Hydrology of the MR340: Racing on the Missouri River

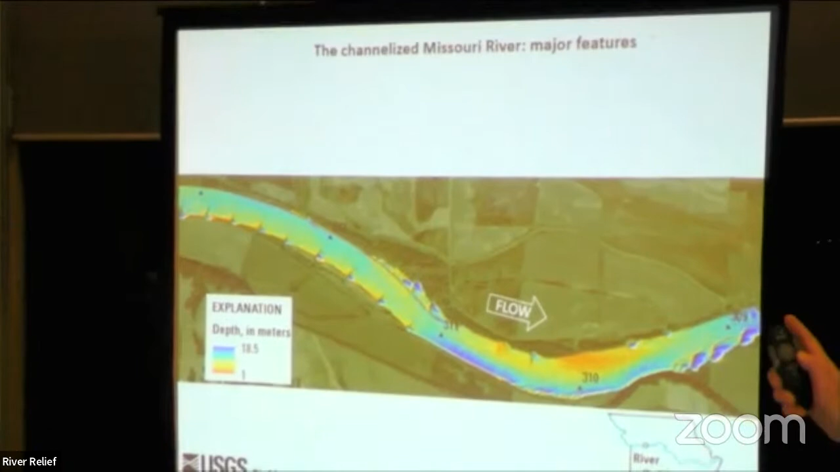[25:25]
This is a bathymetry map of the river. This bend is near Lexington.
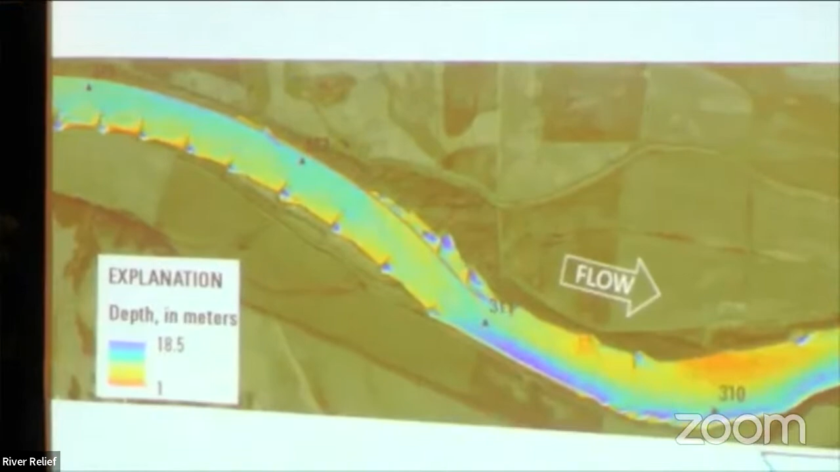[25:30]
About river mile is 311 to 310. And you have rock features. So the wing dikes that were used to stabilize the river, the L-head dikes, which are sort of the shaped like an L,
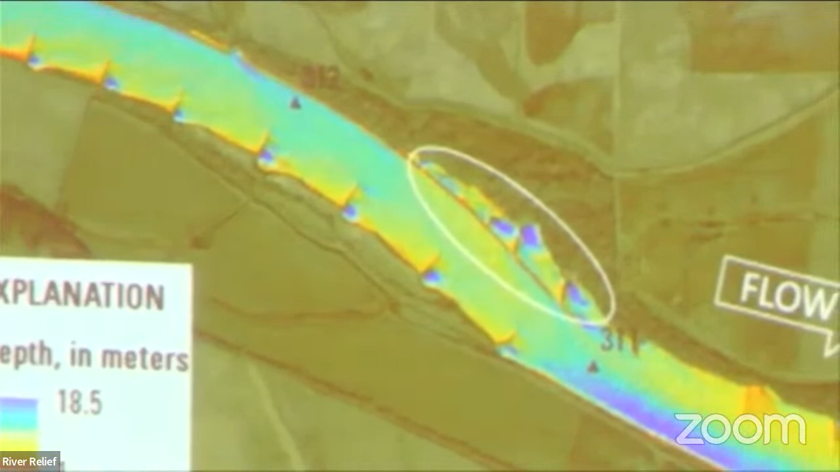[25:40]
bank revetments, which are on the outside bends generally.
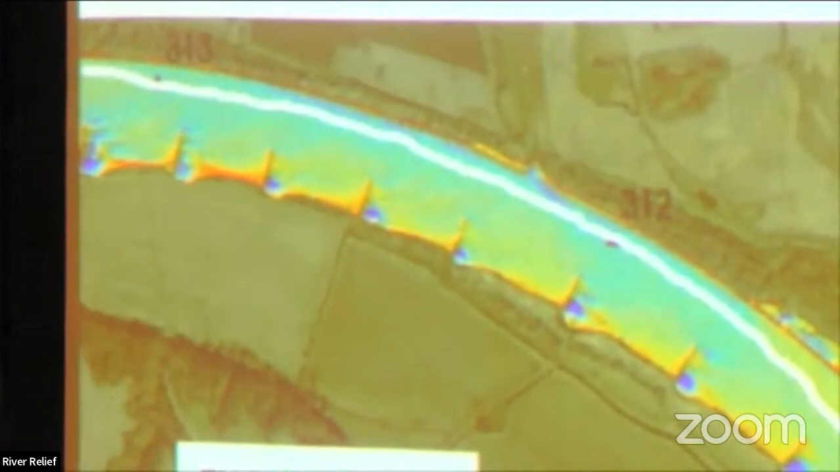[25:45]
You have the navigation channel, and I'll get into more details about this, but this is really the fastest part of the channel,
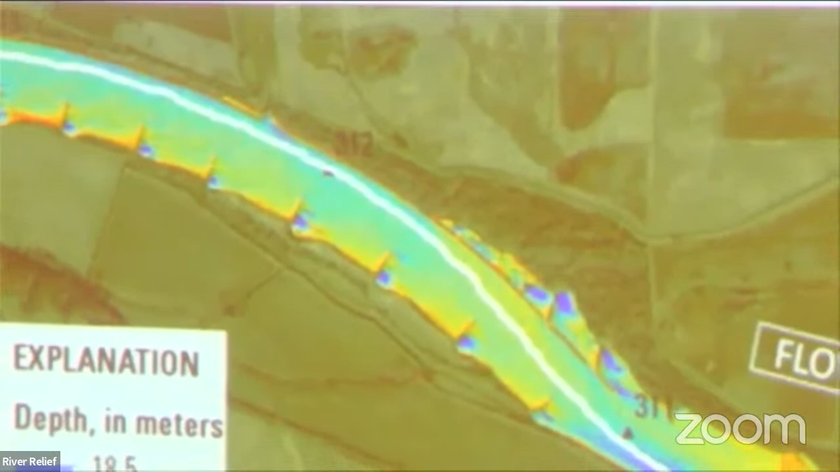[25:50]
and it's designed as the 300-foot wide, 9-foot deep barge traffic channel.
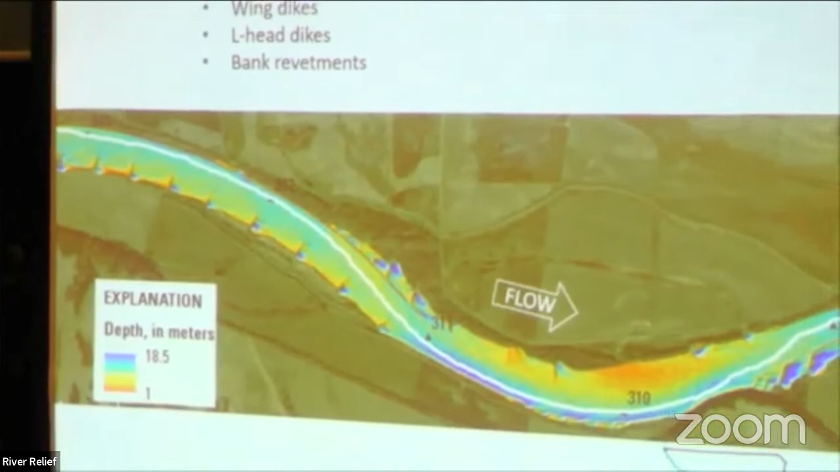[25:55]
You have a series of bends and crossovers.
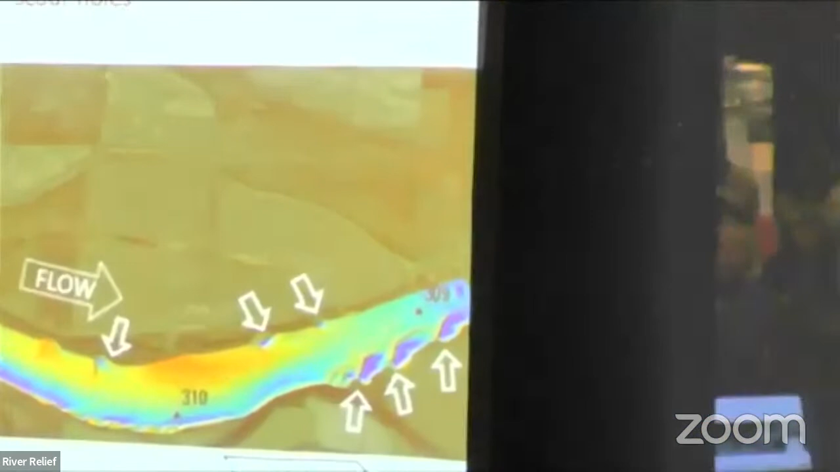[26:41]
You'll get really turbulent flow going over the dikes and scouring these pretty deep pools. You get sandbars.
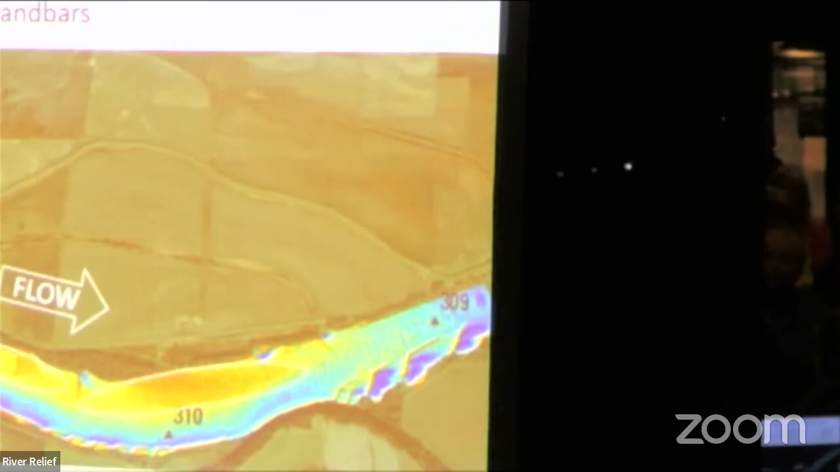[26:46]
So right now, if you've been to the river or looked at the river, there are big sandbars almost everywhere.
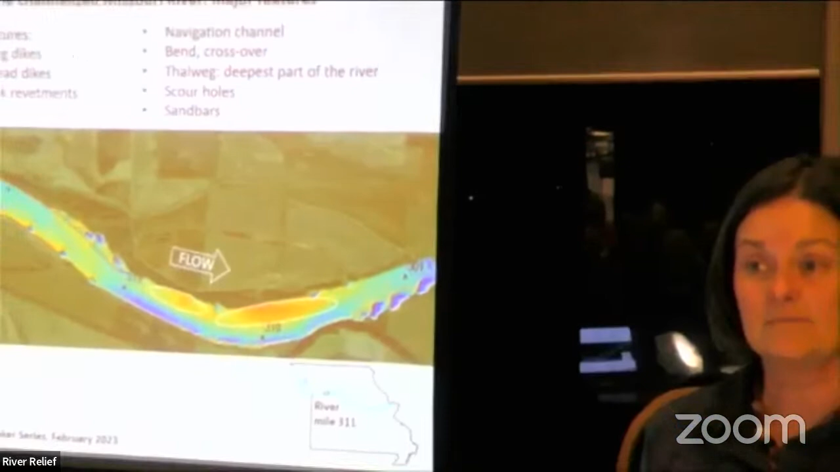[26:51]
So you get these sandbars on the inside of bends, and you also get these sandbars,
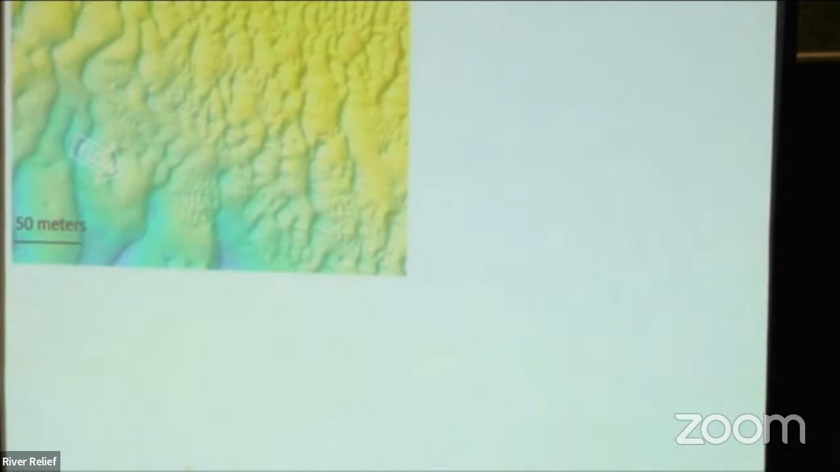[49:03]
So these large dunes, or the boils that you see, just going to show you this plot here.
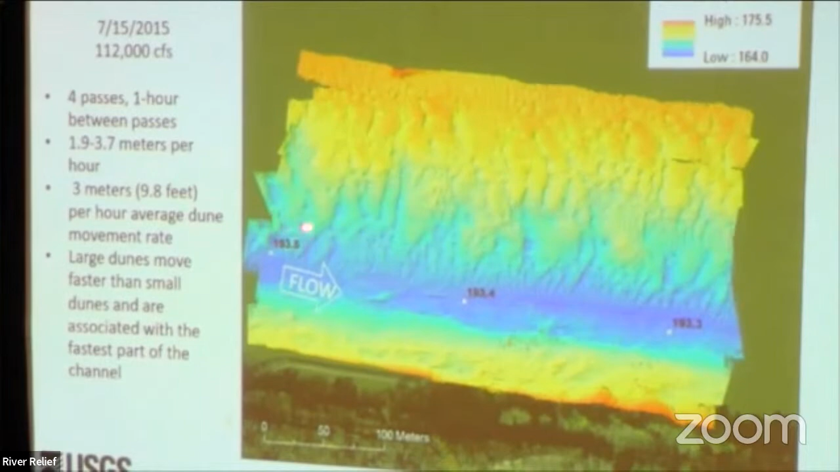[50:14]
But where these big dunes are, I don't have the velocity map on here, but I made one that day, is where the fastest water is. So the large dunes move faster than the smaller dunes, and they are associated with the fastest part of the channel.
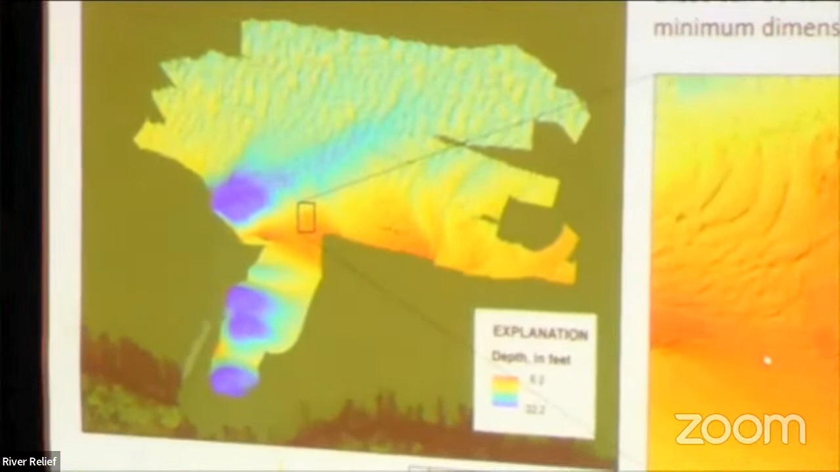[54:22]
This is the boat here, but it's kind of hard to see on this digital elevation model, but it's about 100 feet long and about 16 feet wide. It's heavily damaged.
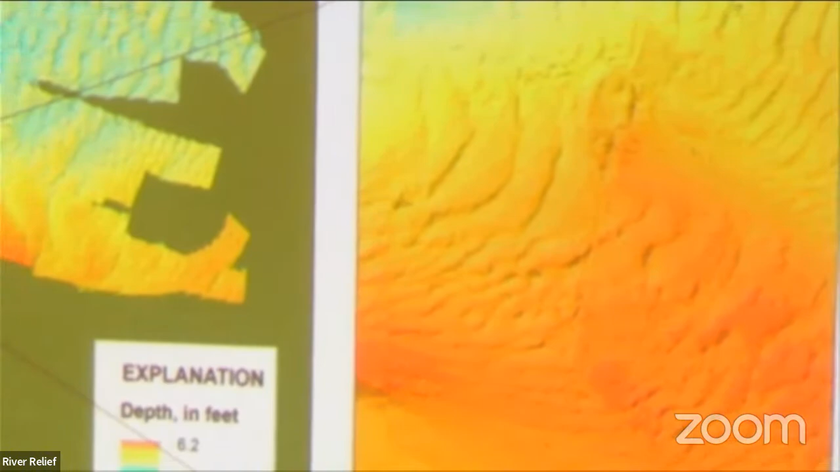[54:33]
So those are probably the minimum dimensions.
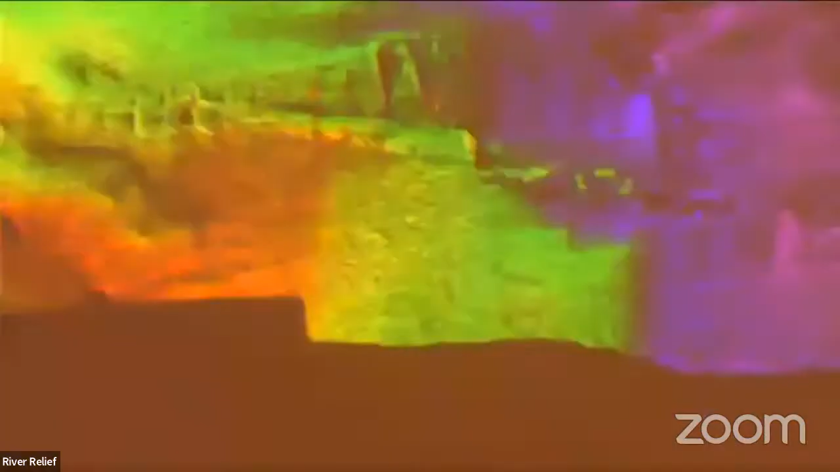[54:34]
Here's a picture of a point cloud.
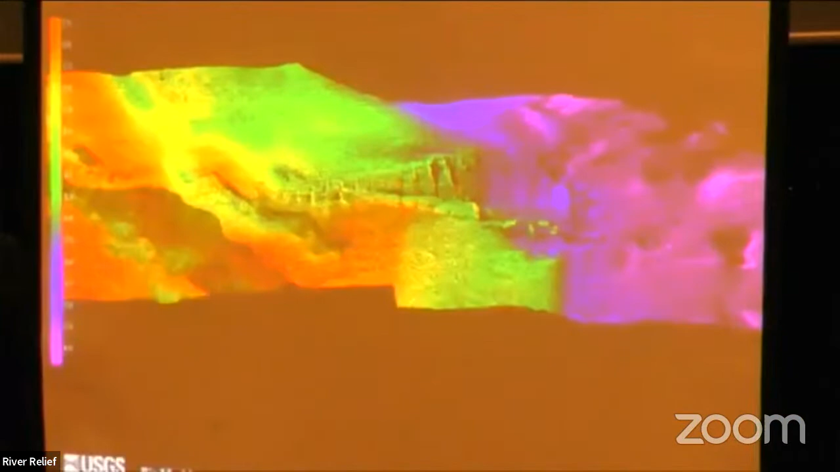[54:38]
So the point cloud kind of outlines it in a little better detail. Here you can see it here from a different angle. It's buried in the sand and we went out and surveyed it twice and it looked pretty different the two times. So the sand's actually depositing on it and scouring out.
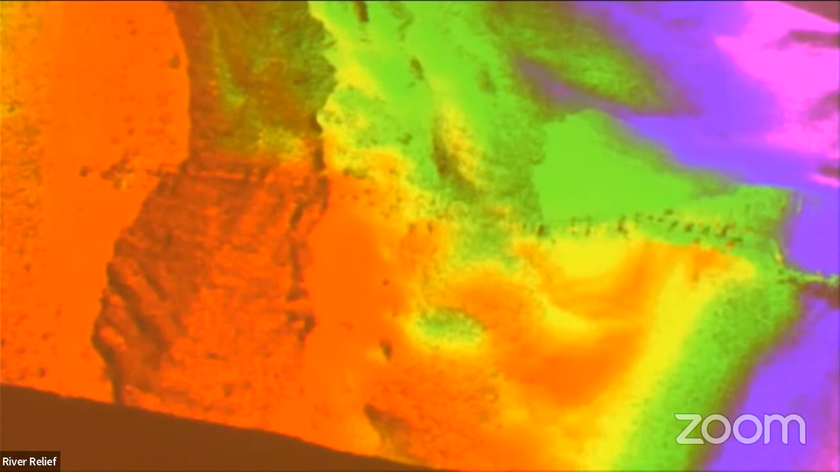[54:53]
We're kind of excited to go survey it this spring. It's our new place we test equipment. And we have to test our equipment.
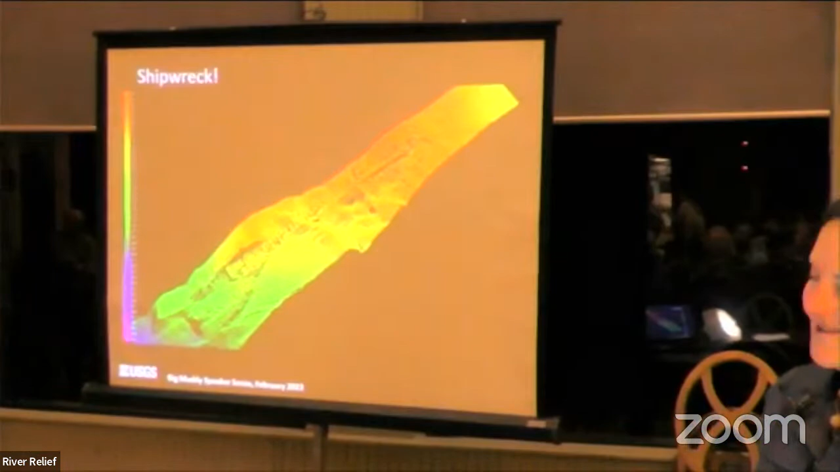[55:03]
So here it is again. You can kind of see this spot in the hull and this long, skinny spot.